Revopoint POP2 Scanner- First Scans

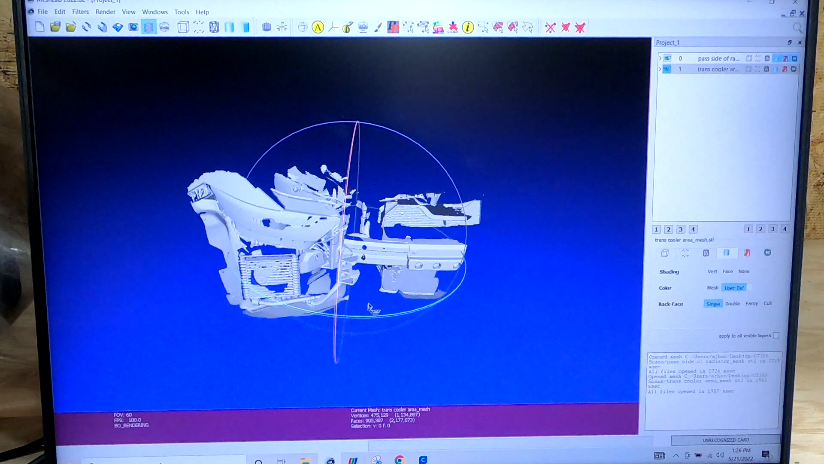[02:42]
don't line up but here's the headlight and oil cooler area and here's the other edge of the bumper to the middle of the radiator and you can see we
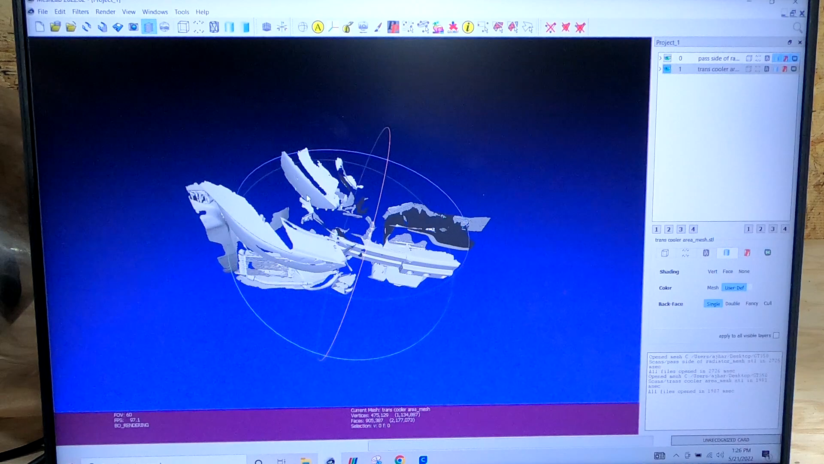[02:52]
have overlap of you know the the bumper beam and some of the headlight and everything to get them aligned you hit this little yellow a up here one of them you need to designate as being the glued mesh so it'll just be the first one the second one we'll do some point based gluing and
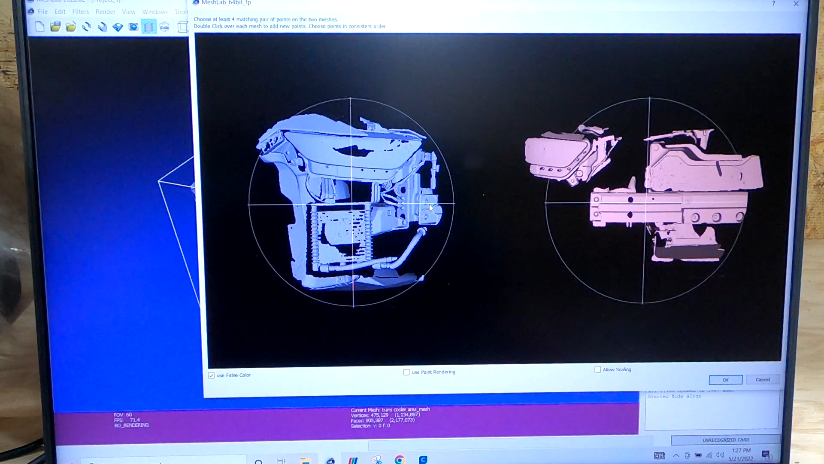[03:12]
this is kind of I don't want to say easy but you know to pick out the overlaps we're obviously going to use the bolts of the bumper beam
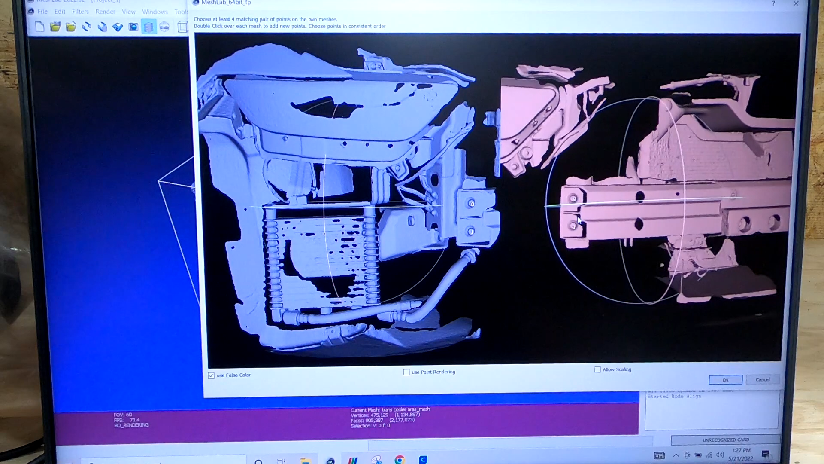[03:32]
let's turn this one maybe even the right at the center of the T of the bumper beam and then let's get some far away let's go up to the headlight corner we have and maybe even uh
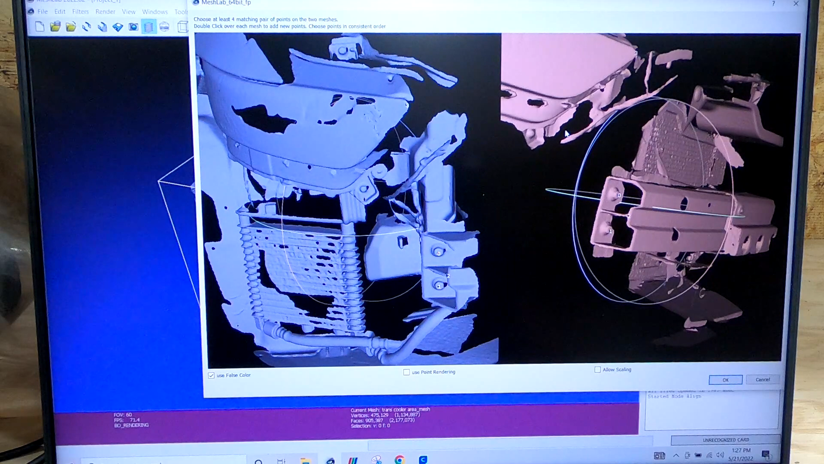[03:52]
oh there you go this little this would be the bolt holding the headlight to the car and that should be enough uh hit okay
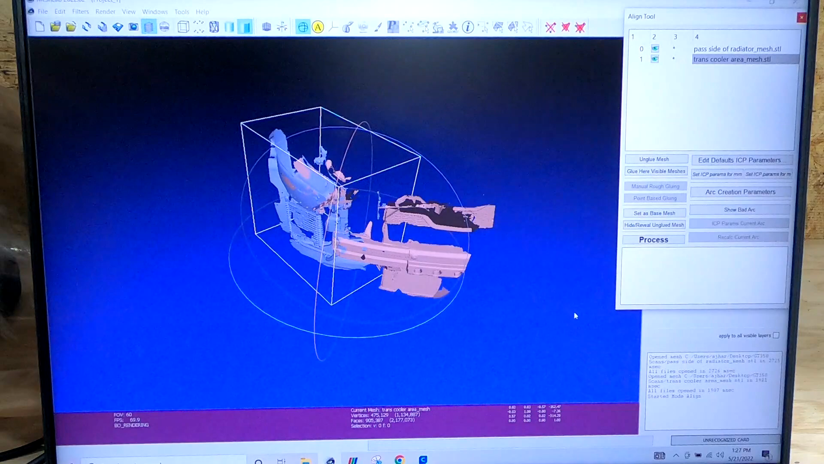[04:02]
and there you go all of a sudden both
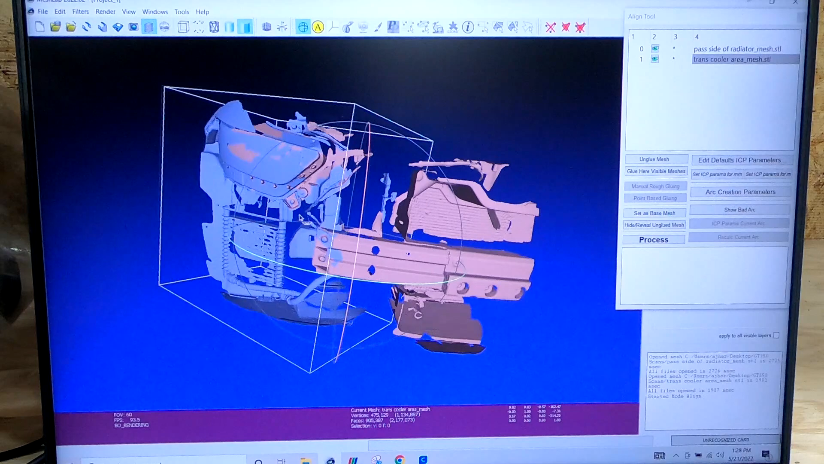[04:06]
meshes are glued together into one
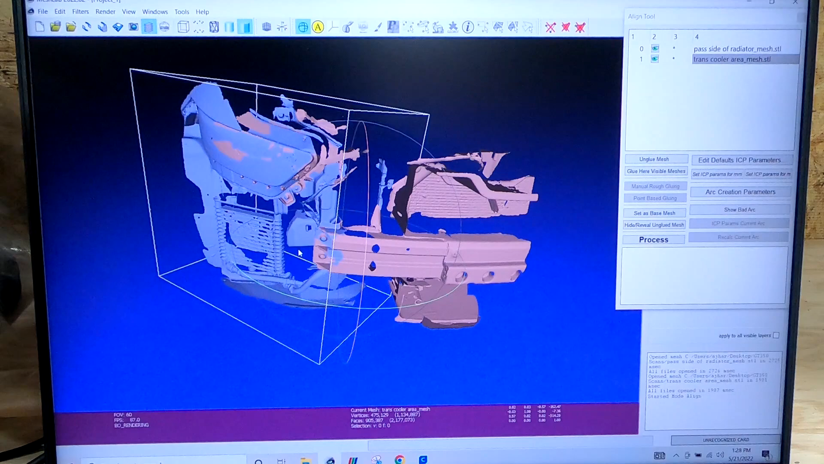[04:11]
all right so jumping ahead a little bit you can see how we took that one we just did
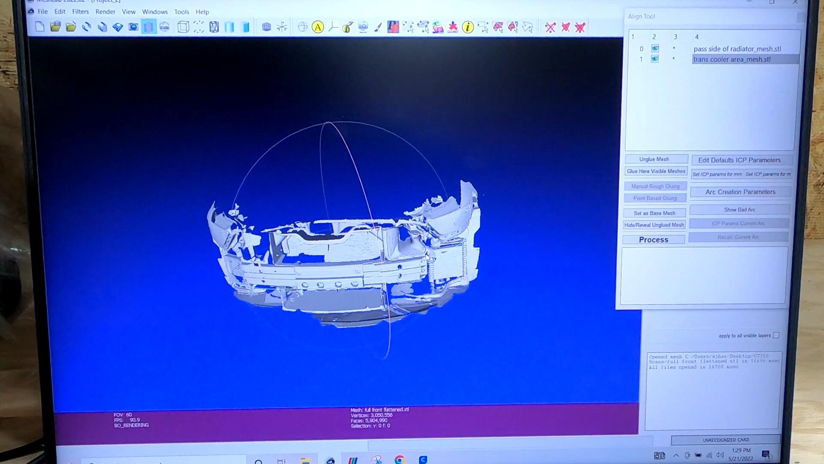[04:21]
and then did basically the opposite to the other side where from the center of the radiator to the end you know the driver's side of the bumper beam was another area and then driver's side headlight and oil cooler were another now from here just as simple as it was adding so this is effectively four scans together
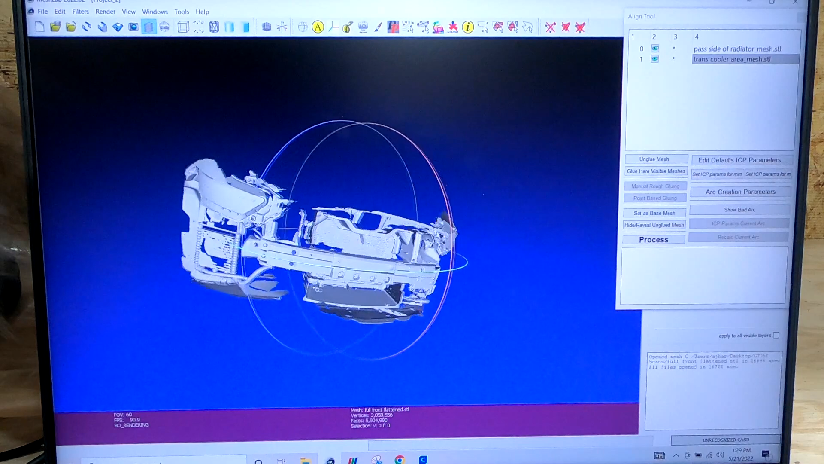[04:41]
now merged into one you know if you need more detail you know down in this area um you know you want to get the whole under tray or whatever you